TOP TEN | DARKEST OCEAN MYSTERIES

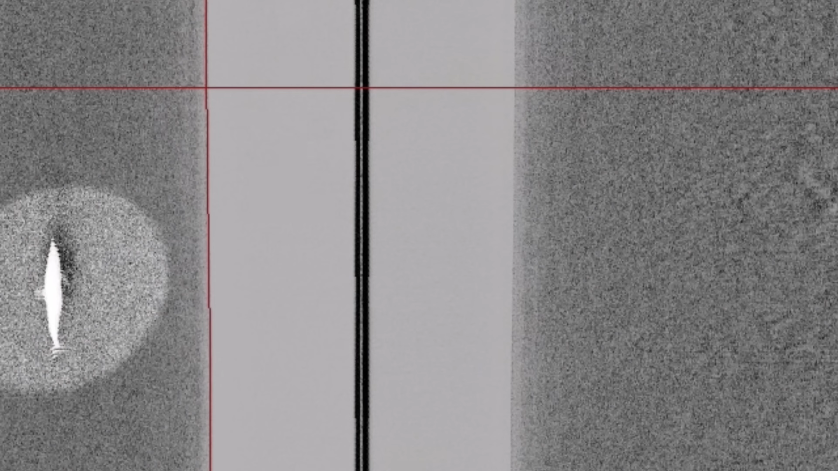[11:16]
In 2011, a team of Swedish treasure hunters stumbled upon a curious formation at the bottom of the Baltic Sea.